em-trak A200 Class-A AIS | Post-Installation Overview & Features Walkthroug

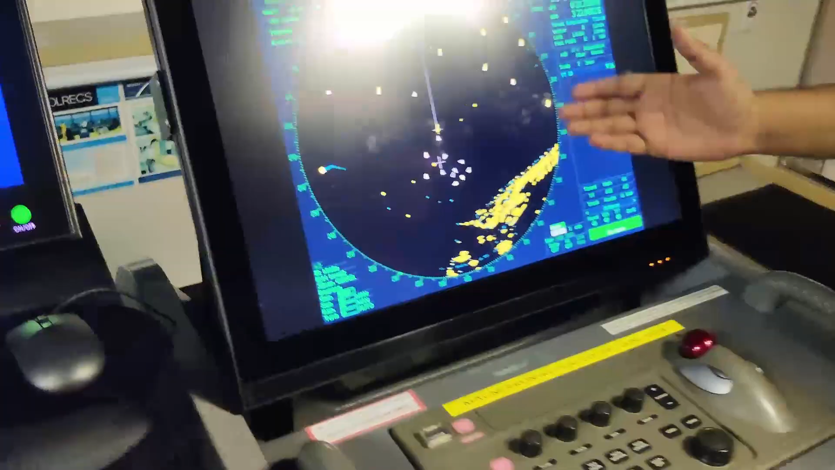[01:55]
number one radar is showing also the AIS targets here
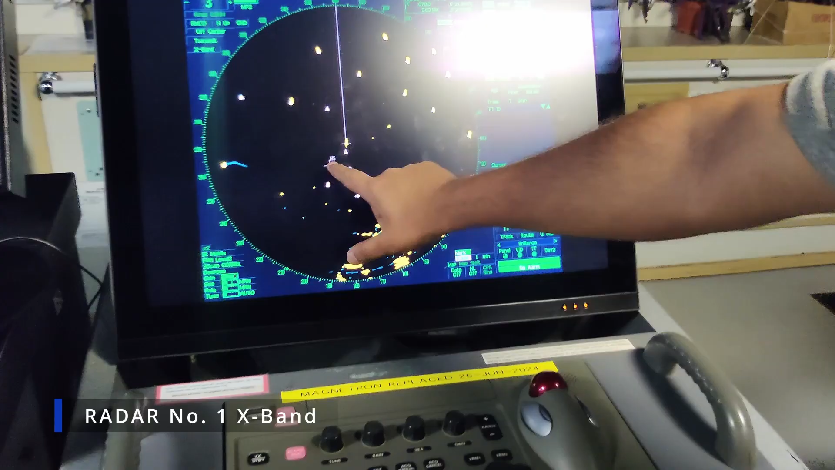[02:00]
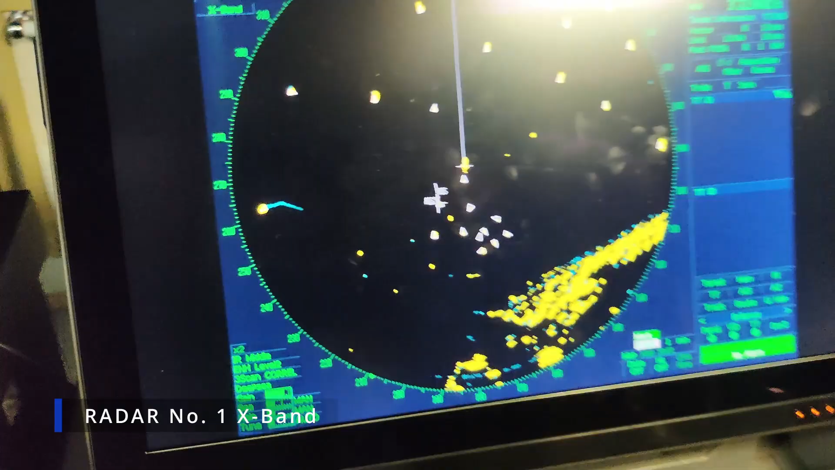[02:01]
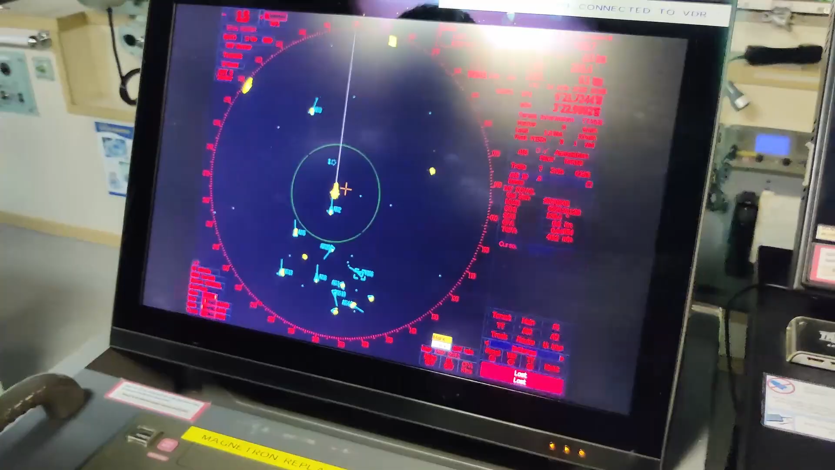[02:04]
as you guys can see we hope the one target here and it's showing data here the MV Royal the call sign MMSI and all the ship information